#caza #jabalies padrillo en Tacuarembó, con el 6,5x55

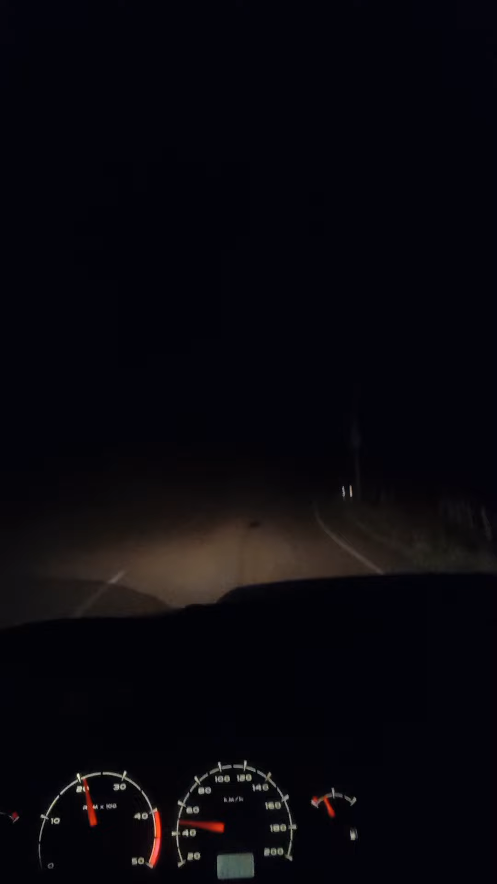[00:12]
Y bueno Hay un poco de niebla Vamos a ver cuando lleguemos al monte A ver si tenemos suerte de que no esté muy cerrado Y que bueno, que podamos encontrar alguno Y después les cuento Bueno, llegamos al lugar Había bastante niebla,
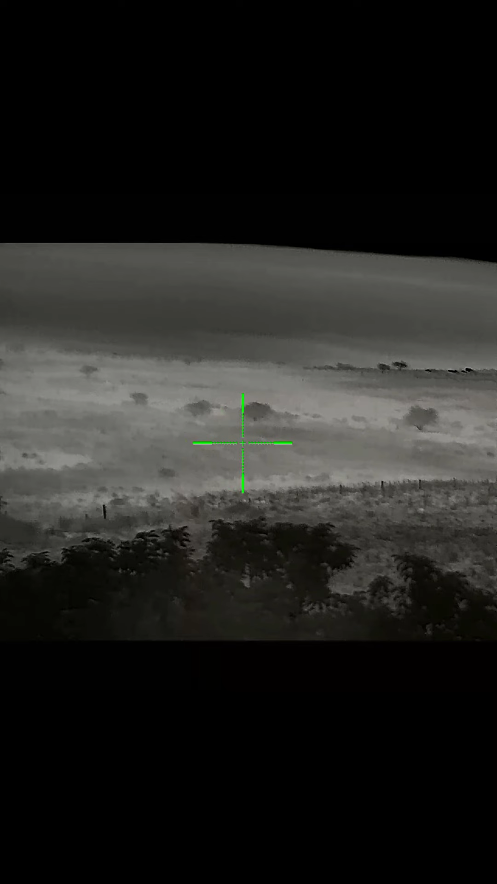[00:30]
no sabía nada Después empezó a levantar un vientito Y bueno, disipó la niebla Empezó a disipar la niebla Y hasta que logramos ver un chancho
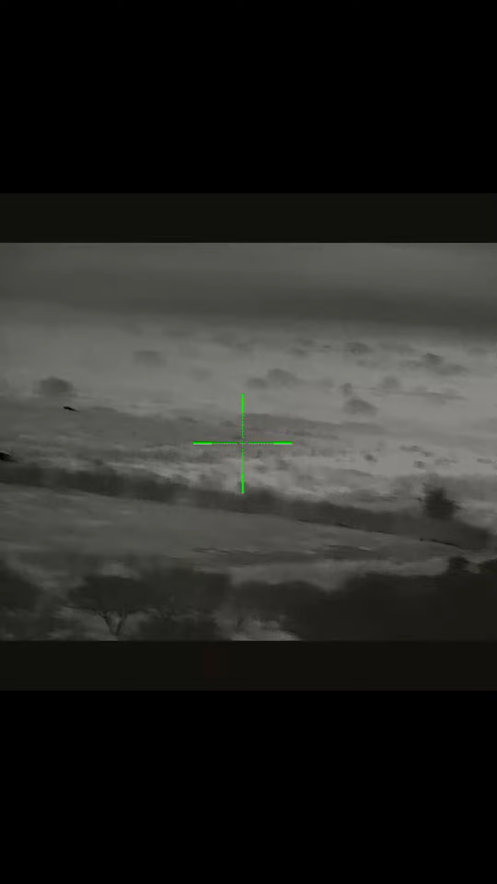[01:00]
Vamos a ver, a ver No tenemos que zafar lo bañado Allá abajo Hay que buscarle la vuelta Bueno, le buscamos la vuelta El viento estaba a favor de él Nos tomó la vuelta por la derecha Nos tomó todo por un bajo Hasta que le salí en una heladera ahí
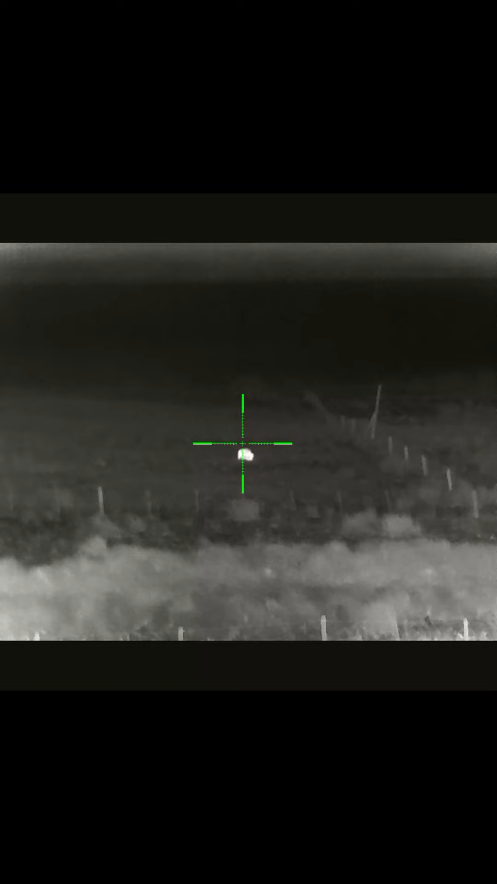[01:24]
Y estuve mirándolo para ver si le tiraba de ahí Pero estaba bastante lejito Y bueno,
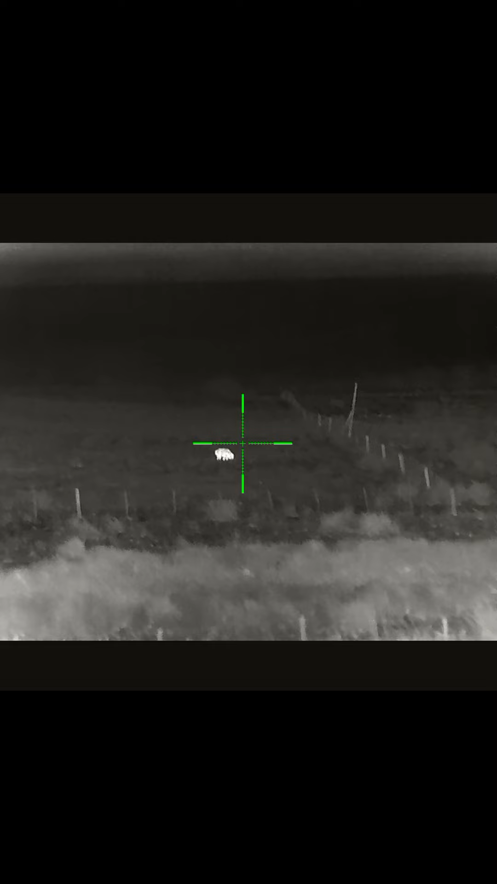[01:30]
me da para arrimar un alambrado ahí que había La luna estaba bien clara Pero bueno,
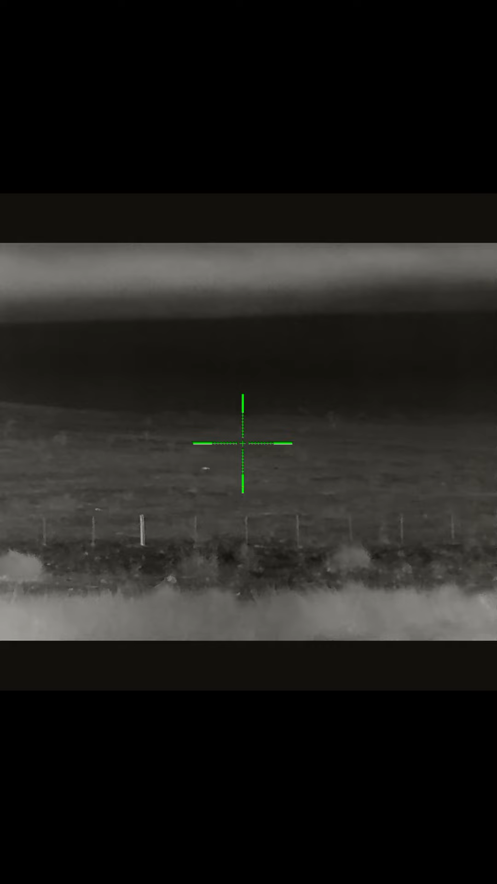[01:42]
nos dejó arrimarnos Y arrimamos a estar adelante Y que se ve ahí abajo Antes del bañadito ese
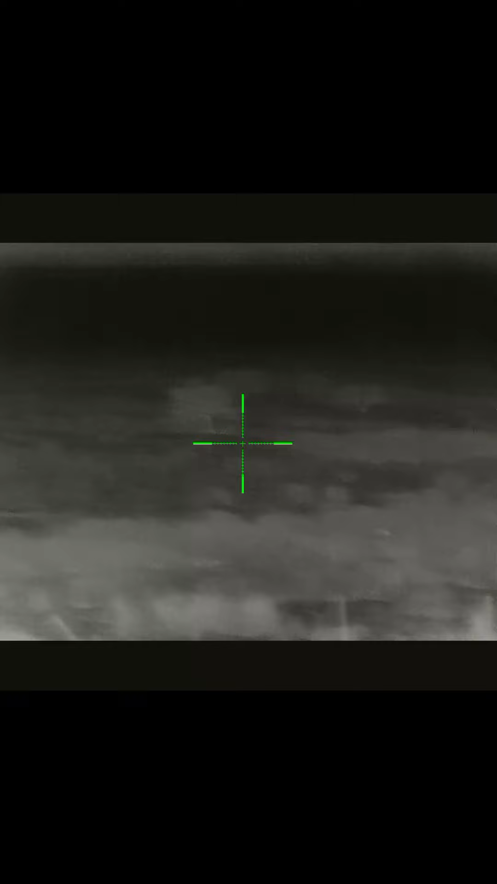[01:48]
Bueno, logré llegar al alambrado Antes del bañadito Y bueno, era de ahí nomás que tenía que tirarle Porque estaba ese bañado ahí enfrente
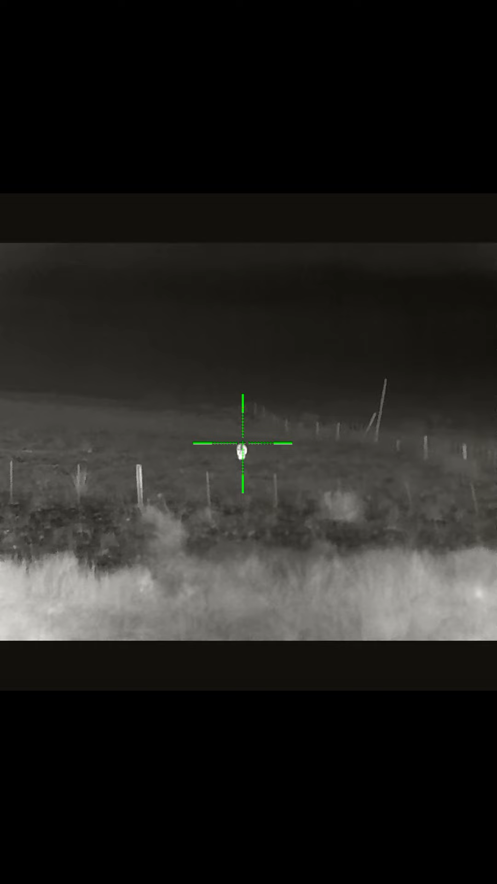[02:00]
Y no me iba a permitir arrimarme más Sin hacer ruido Estimo yo que estaba a unos ciento y algo de metro Afuera de los cien metros fácil estaba el chancho